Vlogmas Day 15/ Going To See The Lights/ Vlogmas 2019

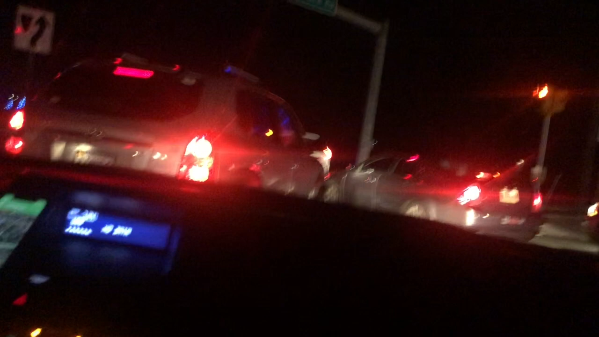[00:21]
Well, let the adventures begin. Me and Sabra are trying to get into the botanical gardens, and we are in the middle of the street. Trying to not get hit, trying to not hit anybody, and make it there safely. Hopefully. We also had a nice little church visit, shall we say. Okay, is this one lane? Yeah. It is one lane. So okay. What are you doing, lady? Well, I'm going right. Not you. Her. Oh, okay. Her. Everybody pay attention. Okay.
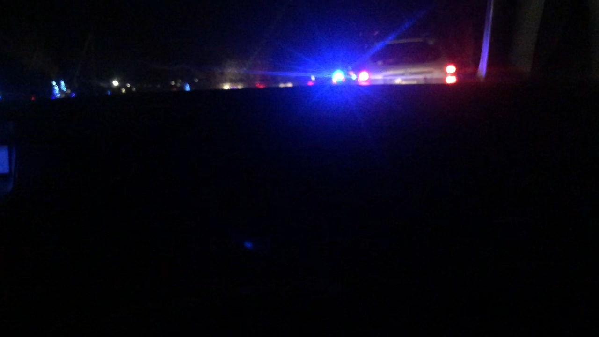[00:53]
Okay, we can go. We can go. Finally, we're in the right place. Okay, we're good. We're getting there. We're getting there. It's working itself out here, people. Make a U-turn at Club Road. Then you'll arrive at your destination. Shut up.